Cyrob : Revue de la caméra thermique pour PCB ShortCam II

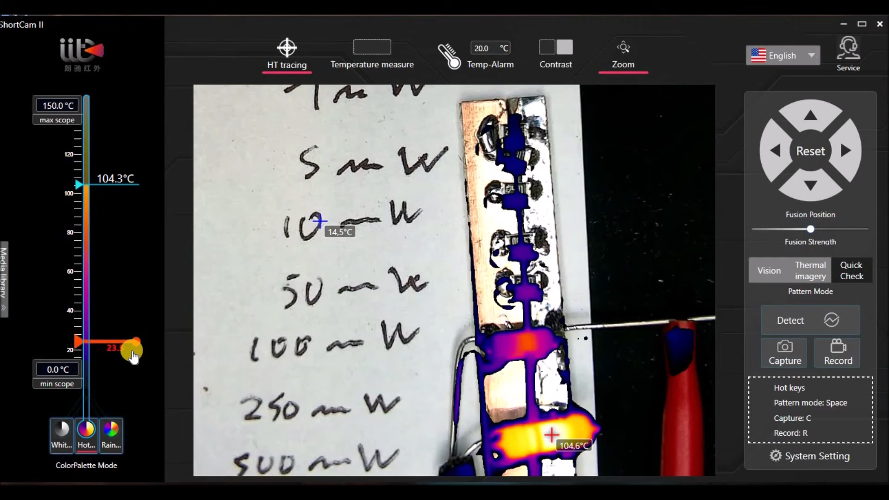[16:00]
On screen: scale bottom 0.0°C
comme ça on voit que si on baisse la sensibilité comme ça voilà il nous met bien en évidence ce point là ce point là et même les petites résistances il arrive à les détecter parce qu'elles sont quand même voilà relativement un petit peu plus
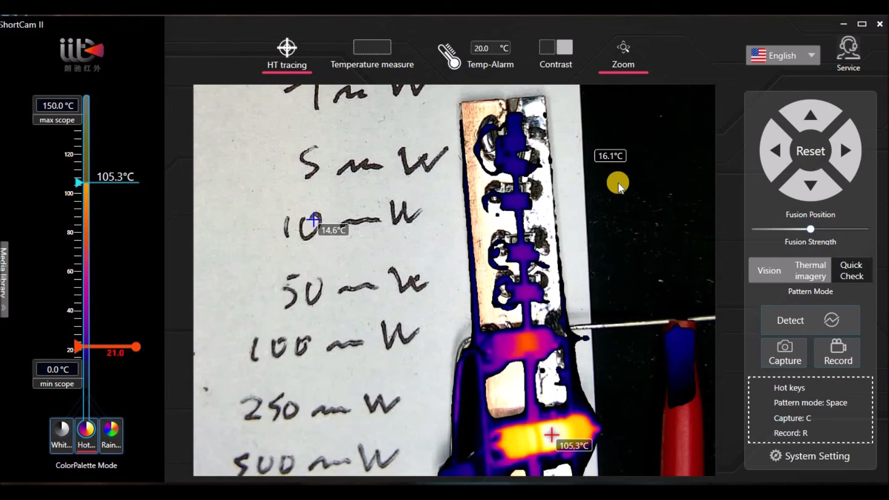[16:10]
On screen: scale top 150.0°C, scale bottom 0.0°C
chaude que l'environnement donc là tout ça c'est un problème ici de réglage donc voilà en gros pour ça on voit qu'on a quand même éventuellement différentes palettes de couleurs voilà qu'on peut choisir comme ça bon après c'est en fonction de ses besoins
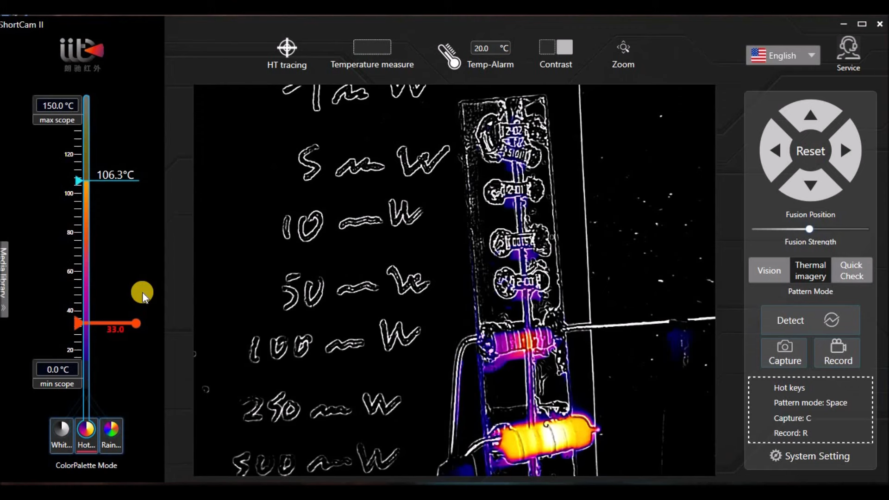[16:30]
enfin voilà déjà ça l'idée c'était déjà de vous montrer un petit peu on va dire le logiciel maintenant on va regarder de façon beaucoup plus précise en fait un cas
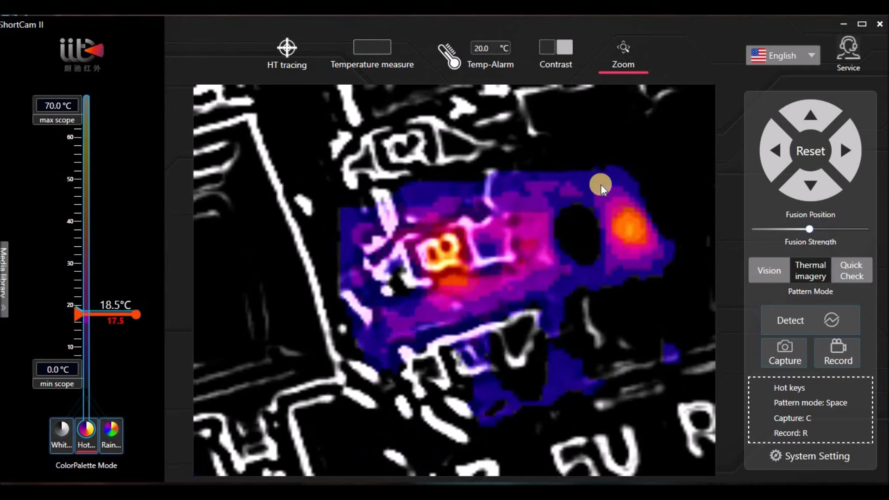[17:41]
On screen: scale top 70.0°C, scale bottom 0.0°C
que ce qui est normal elle dissipe une certaine puissance par rapport ici à la LED donc ça déjà quand vous faites de la réparation ça vous donne un certain nombre d'informations qui sont très intéressantes si par exemple là je cherchais une panne imaginons que là mon truc ça clignote pas déjà je peux regarder est-ce que mon microcontrôleur ici il chauffe imaginons qu'il soit mort au point qu'il ne soit même plus alimenté parce qu'il y a une surtention un truc comme ça il ne chaufferait pas du tout donc déjà avant même d'aller faire des thèses je me dirais de toute façon
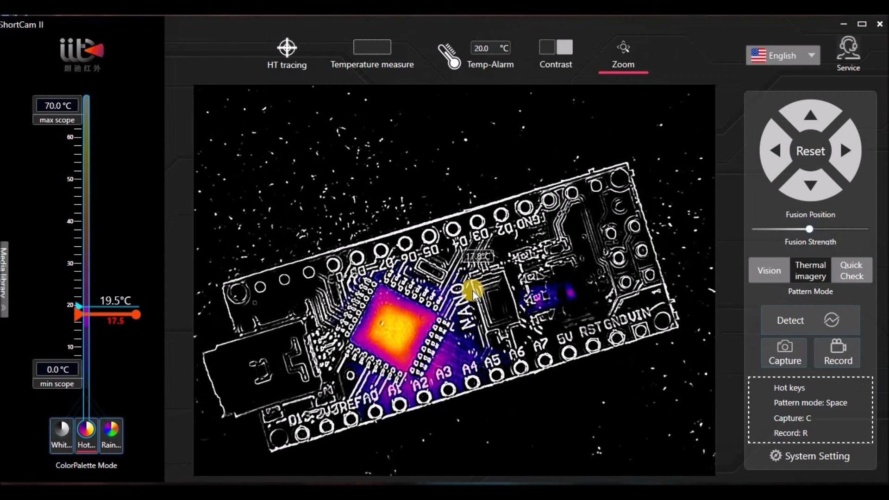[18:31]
et me permettre d'aller faire les bonnes mesures pour voir si le problème vient de là ou pas en même temps comme on va le voir tout à l'heure je peux éventuellement voir s'il y avait un court-circuit ou quelque chose les pistes qui peuvent être en court-circuit ou des trucs comme ça voilà ça ça a l'air de rien mais ça peut faire gagner
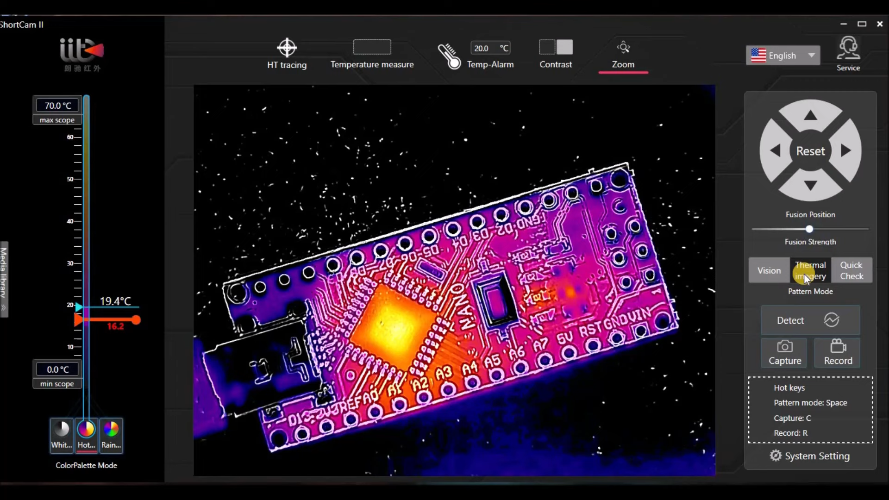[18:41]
On screen: scale top 70.0°C, scale bottom 0.0°C
un temps précieux on peut aussi voir par exemple un condensateur chauffe de façon anormale alors pour faire une démo un peu pratique j'ai simulé une panne en fait j'ai pris ici une carte et j'ai simulé une grosse fuite ici sur ce condensateur ici de filtrage en rajoutant dessus
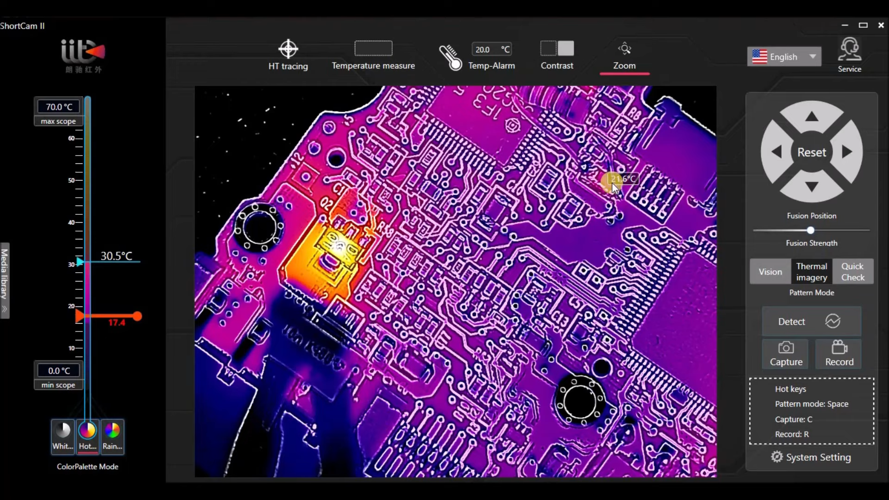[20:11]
On screen: scale top 70.0°C, scale bottom 0.0°C
de retrouver le problème d'ailleurs on retrouve aussi ici là cette éventuelle élévation un peu de température voilà ce point chaud qui pourrait donner une indication donc voilà et là par contre justement si on regarde maintenant ce mode ici
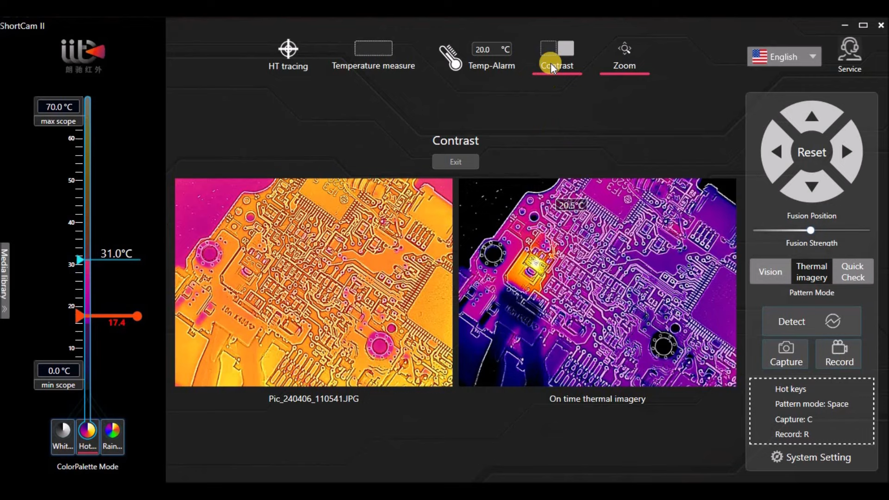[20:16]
On screen: scale top 70.0°C, scale bottom 0.0°C
contraste là ça permet voilà de bien voir finalement les différences et
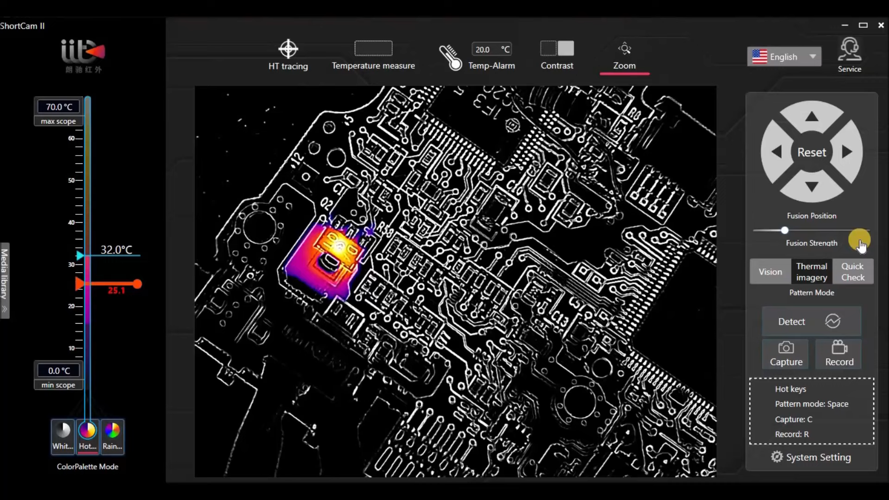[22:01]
On screen: scale top 70.0°C, scale bottom 0.0°C
degré par exemple ça serait quand même acceptable pour un régulateur comme ça il n'est pas je vais dire en surchauffe à ce niveau mais voilà on voit quand même qu'avec tous ces réglages on arrive quand même à avoir des vues très précises d'un circuit
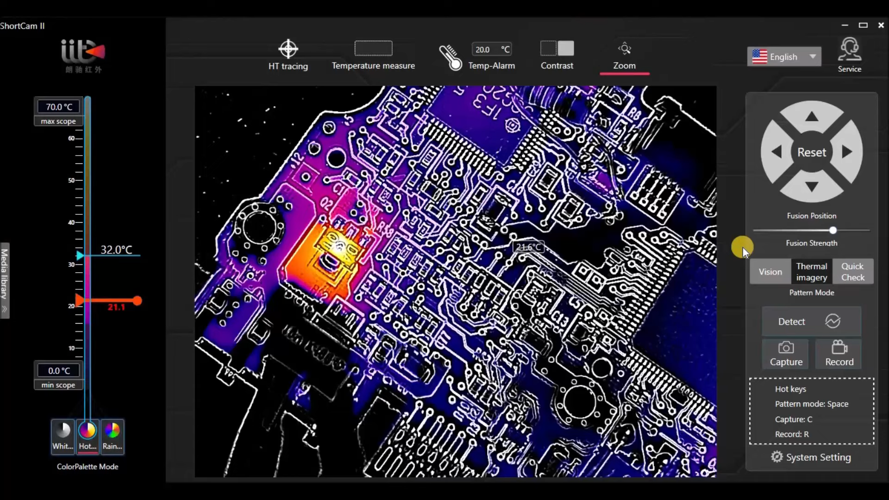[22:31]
On screen: scale top 70.0°C, scale bottom 0.0°C
permettrait aussi de le voir mais là déjà on a ce côté fixe et tous ces outils ici qui sont quand même bien plus je veux dire adaptés au dépannage qu'une caméra normale alors on peut jeter un coup d'oeil rapide aux spécifications des Wignoo donc on voit qu'au niveau infrarouge on a une résolution de 256x192 ce qui est déjà